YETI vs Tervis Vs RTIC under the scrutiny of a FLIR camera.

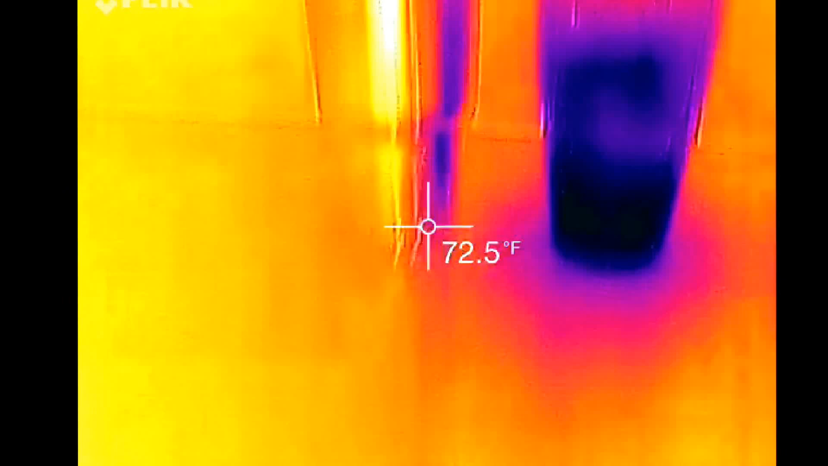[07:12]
On screen: spot 72.5°F
I think that the sides of these are actually reflecting some of the cold from the Tervis.
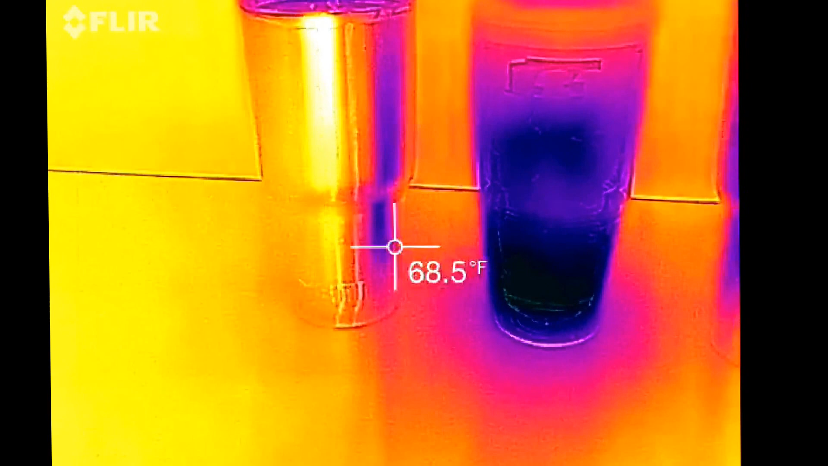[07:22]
On screen: spot 68.5°F
Because when you get over here on the other edge, you can see it's like 76 degrees on the outside of that one.
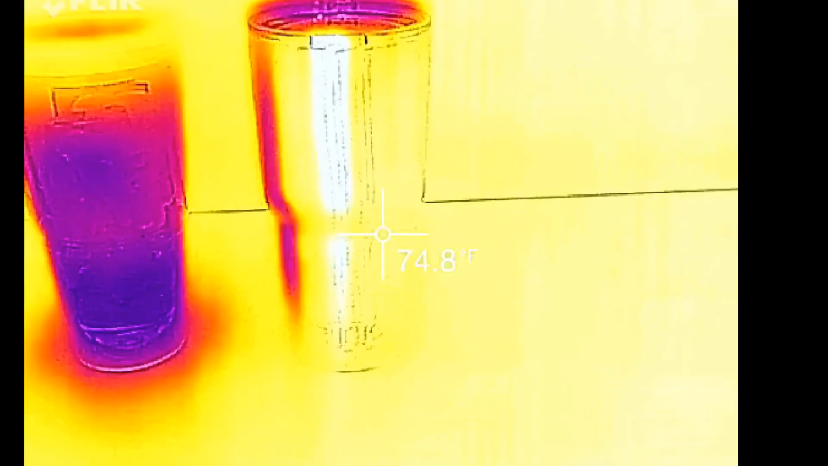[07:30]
On screen: spot 74.8°F
As well as same thing over here, about 76 degrees.
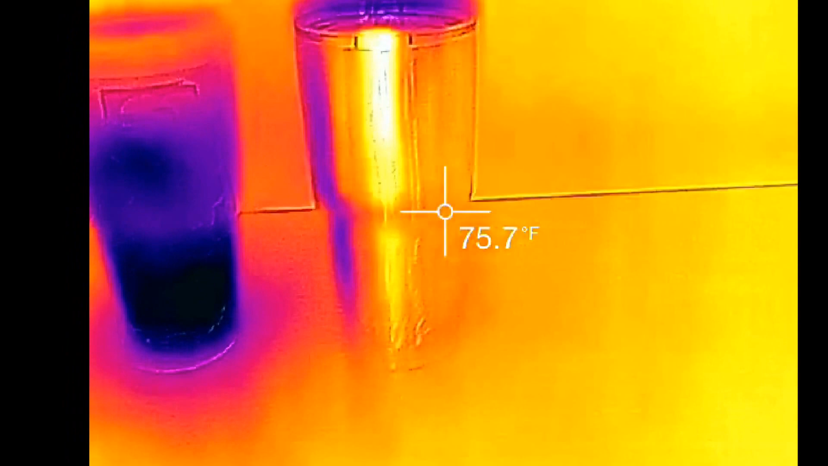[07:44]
On screen: spot 75.7°F
Very interesting. Okay, so about four and a half hours in.
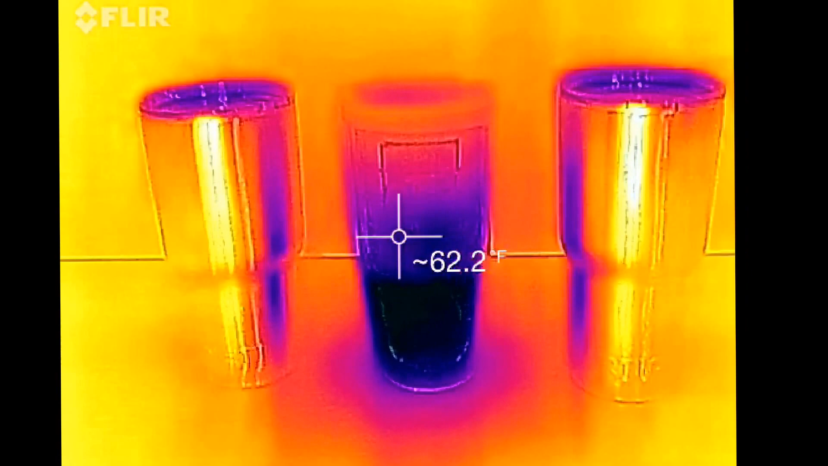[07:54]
On screen: spot 62.2°F
And as you can see, pretty much still.
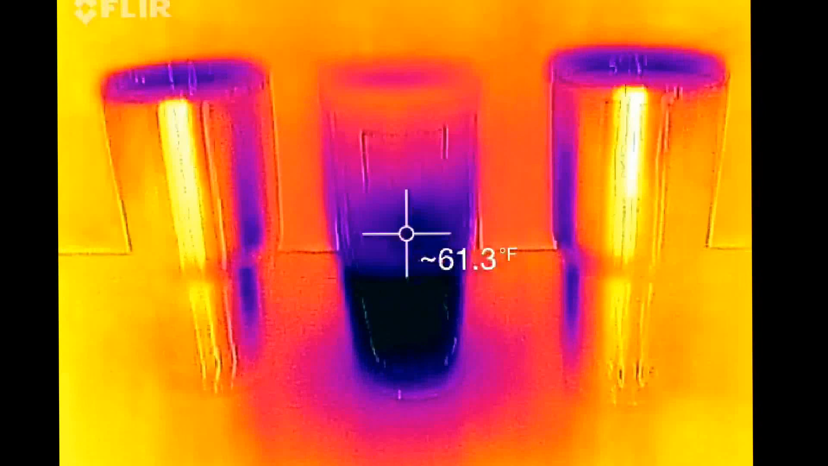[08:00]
On screen: spot 61.3°F
Now, one thing that I need to mention is it's really hot at the top of this, which would make you think that it's not releasing cold.
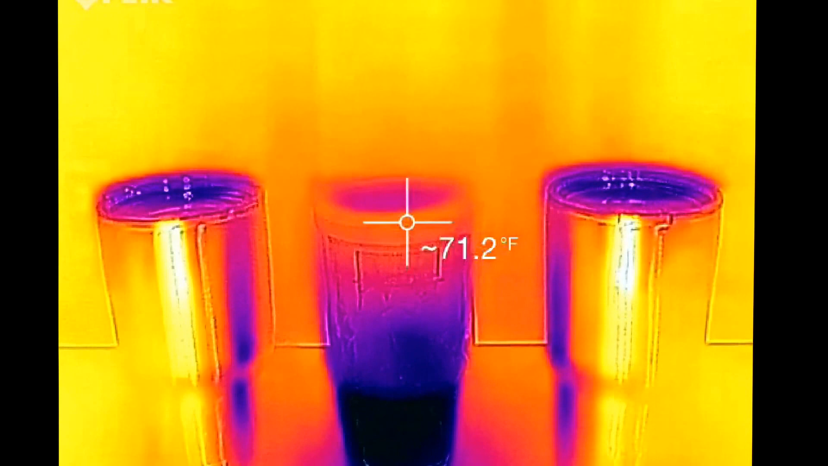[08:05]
On screen: spot 71.2°F
But what's happened is all of this ice has melted and there's just a big puddle of liquid down here at the bottom.
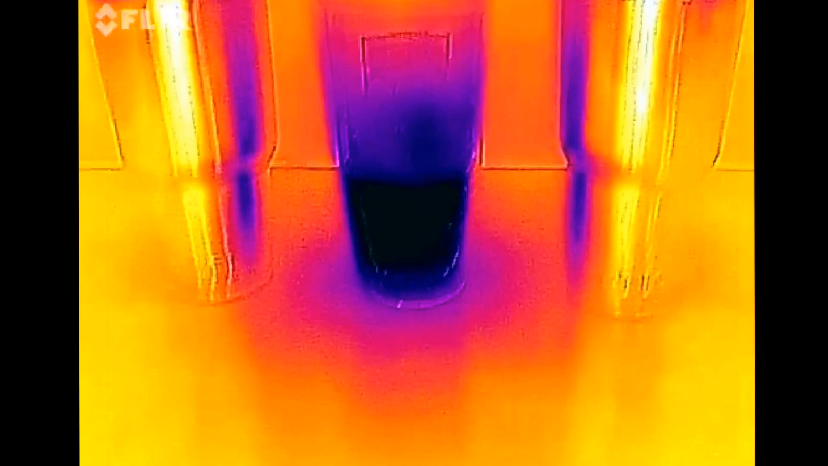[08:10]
And you come over here, you still got basically the ambient temperature on the outside.
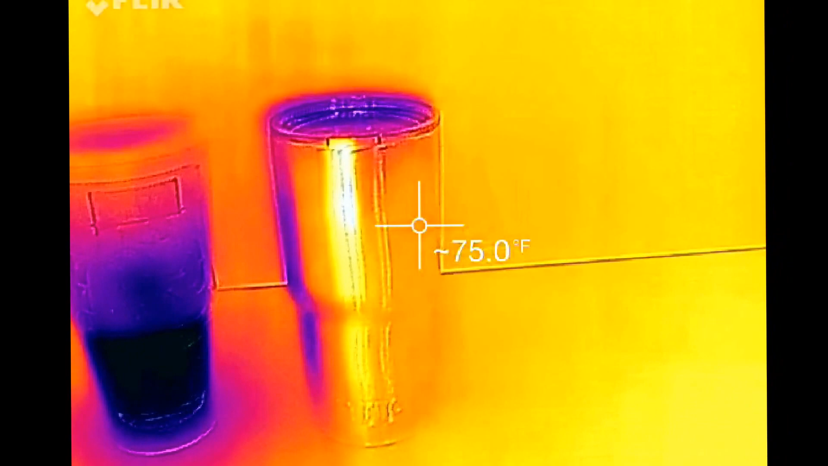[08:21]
On screen: spot 75.0°F
On the Arctic, come over to the Yeti.
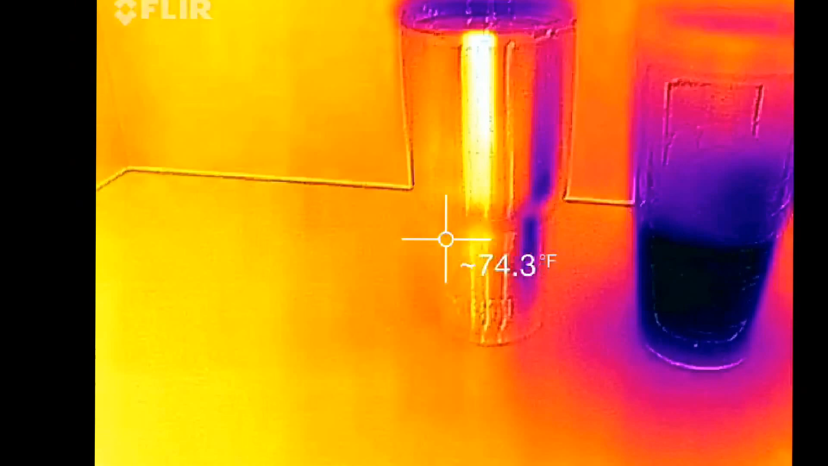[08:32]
On screen: spot 74.3°F
Okay, same thing. Inside.
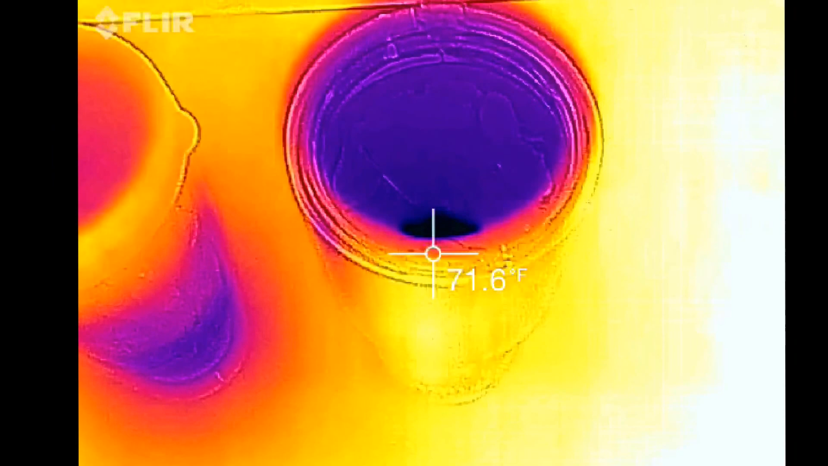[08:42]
On screen: spot 71.6°F
It's inside of the Arctic and the inside.
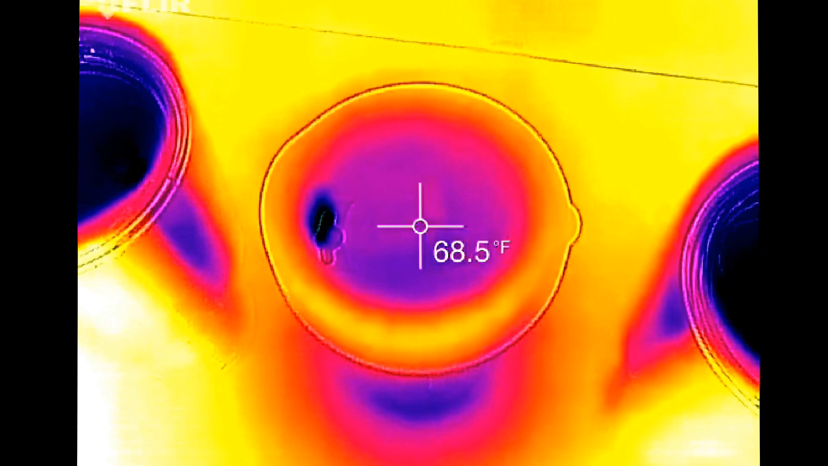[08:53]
On screen: spot 68.5°F
And I think that this is warmer and I've figured this out over time. I think this is warmer simply because the ice is all the way down at the bottom and there's nothing cold close to the top, which is why you're seeing a lot more.
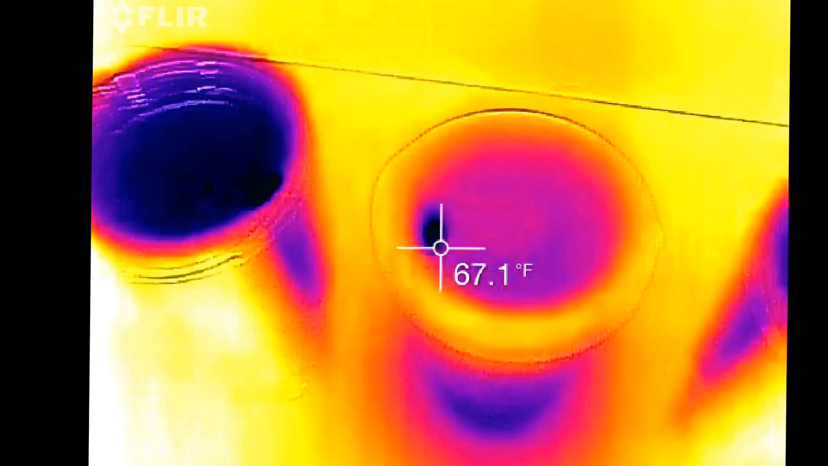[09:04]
On screen: spot 67.1°F
If you can look in there, you can actually see the silhouette of the ice almost at the very top of this.